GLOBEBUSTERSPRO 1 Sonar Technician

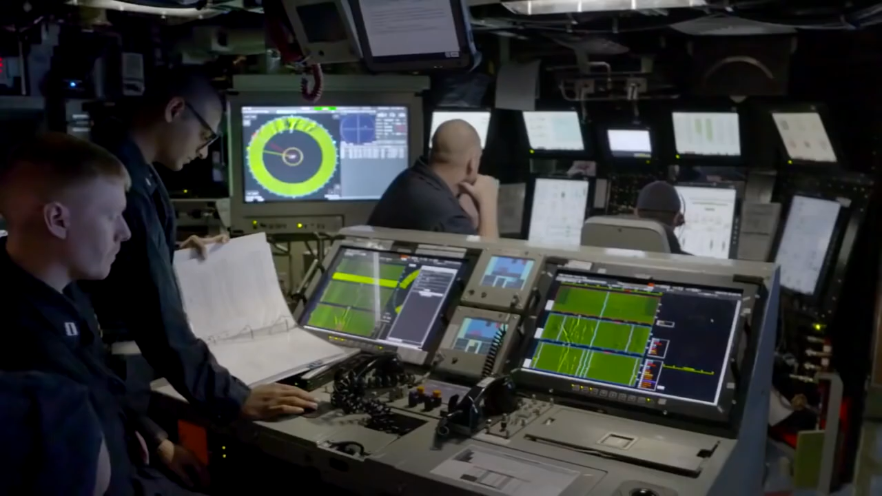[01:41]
So, but obviously, we could not pick up sounds with the radar.
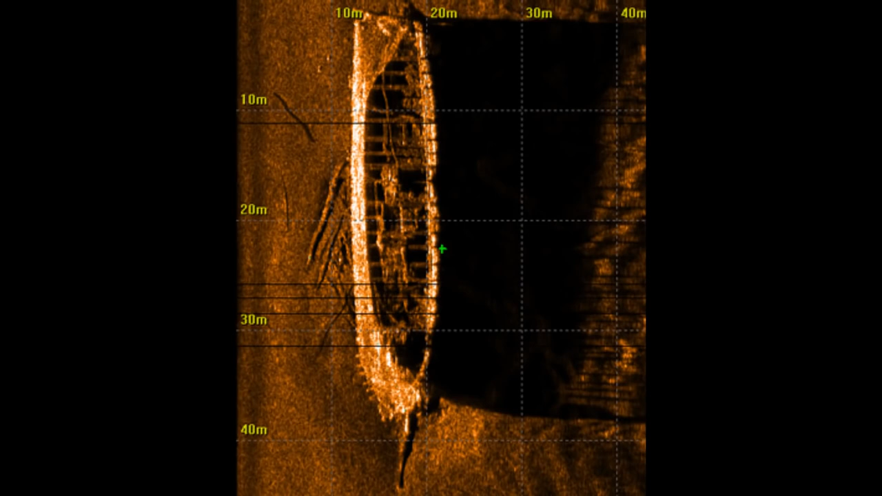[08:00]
If sonar is actually working essentially on a line of sight type of basis, then then it would be like one sub to another. You shouldn't be able to detect much more than about 75 miles absolute max.
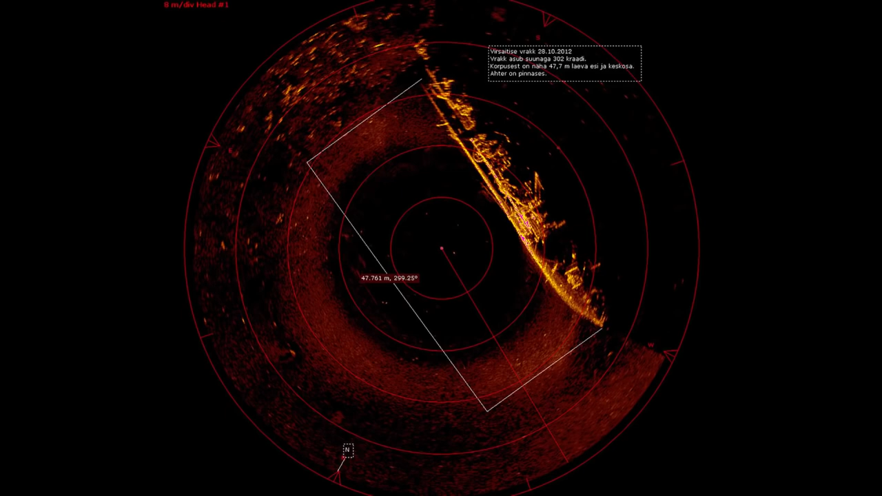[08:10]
Thanks. That's assuming a 25, 2500 foot crush step.
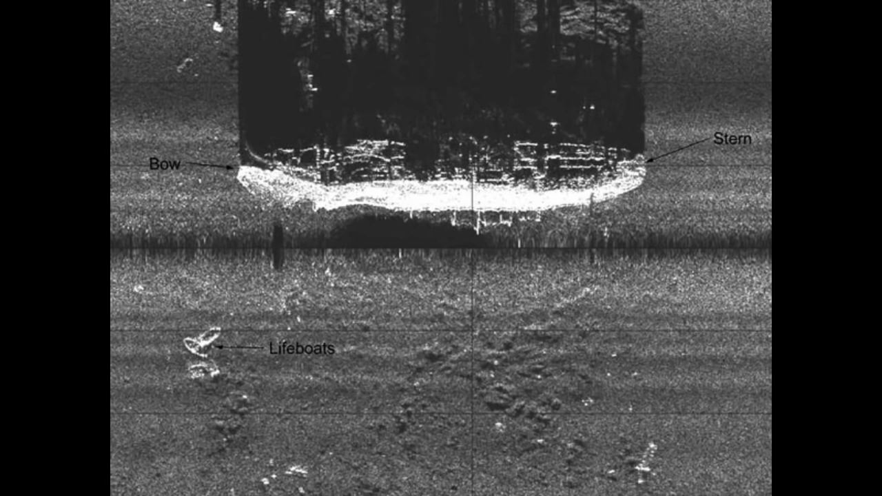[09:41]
But when you go active, you're sending a pulse out, you're starting a coherent oscillator, timing it, just like radar, exactly how radar works. And you're timing that pulse to return to you.
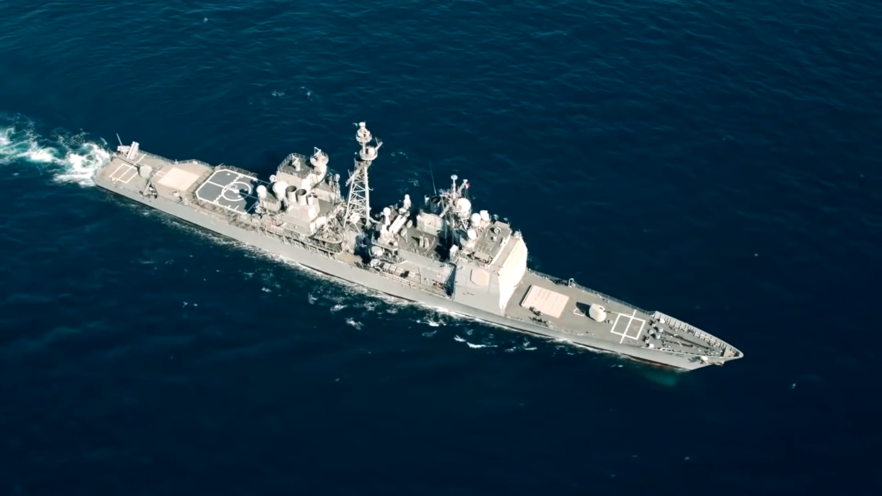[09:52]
And based on the Doppler effect, then you are able to calculate its distance and also speed.
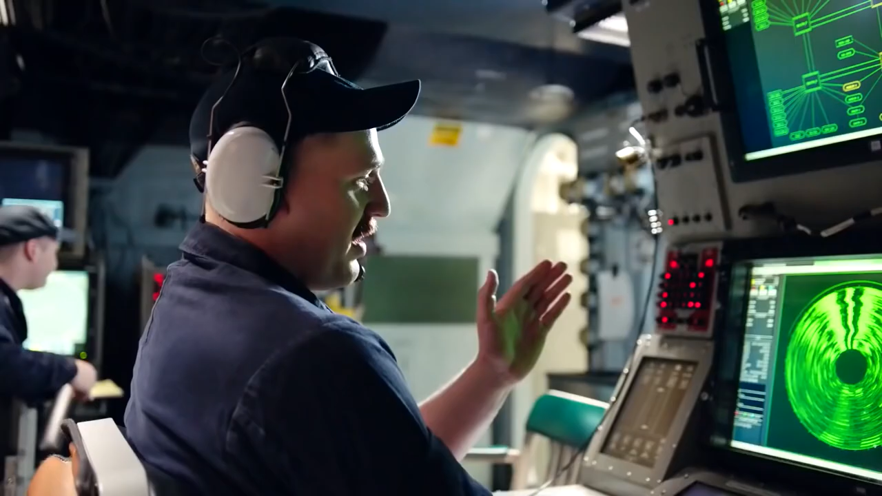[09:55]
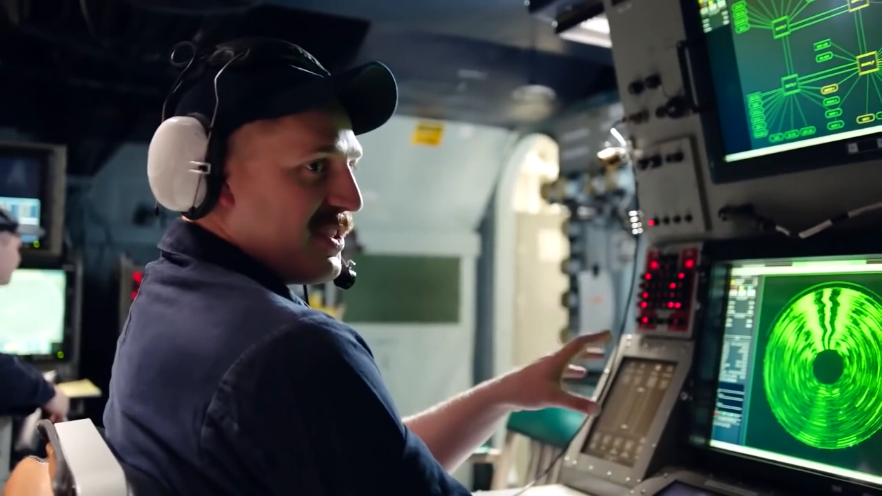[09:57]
You know, ping it a couple times, you can extrapolate the speed as well. Yeah.